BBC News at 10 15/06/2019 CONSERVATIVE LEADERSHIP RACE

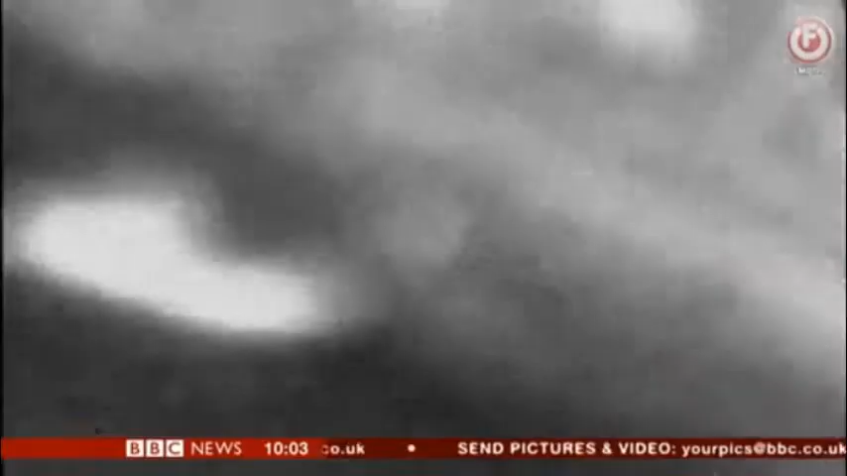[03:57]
officials say pictured are members of the country's Islamic Revolutionary Guard removing an unexploded mine from a tanker.
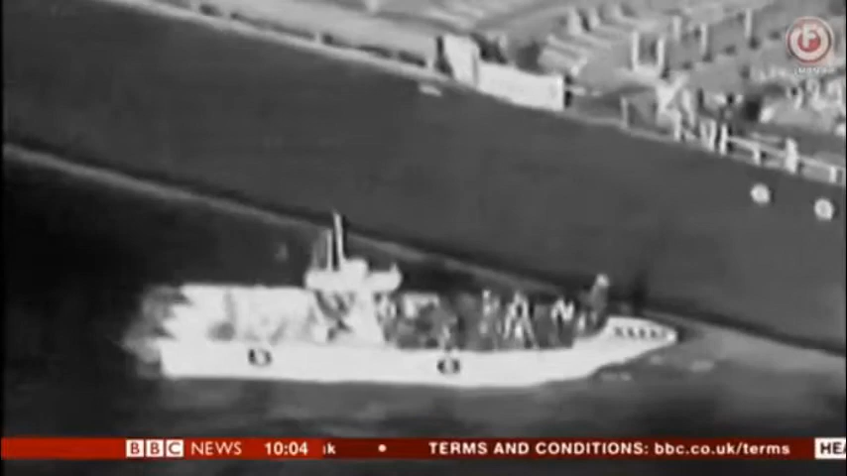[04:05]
An attempt, they say, to hide evidence after several attacks that have left ships damaged close to one of the world's most important oil shipping routes.